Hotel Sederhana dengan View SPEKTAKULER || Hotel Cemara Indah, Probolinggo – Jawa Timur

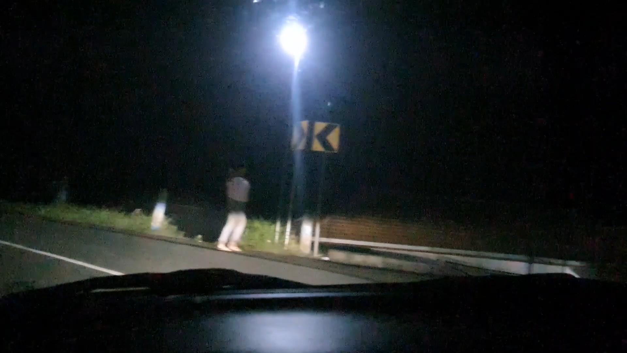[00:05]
Tadi kita udah isoma, udah kenyang. Ini udah isa ya.
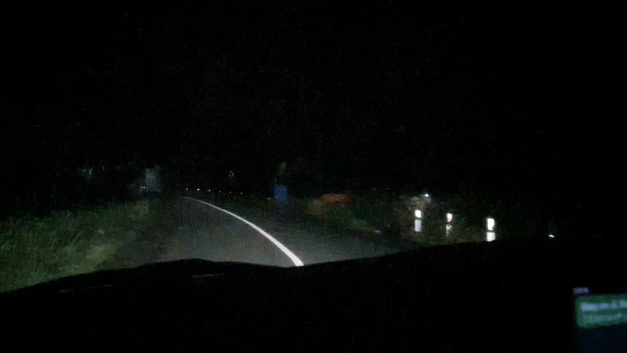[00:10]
Ini kabutnya udah turun, dingin, 23 derajat Celcius. Mari kita cari sama-sama penginapannya kita.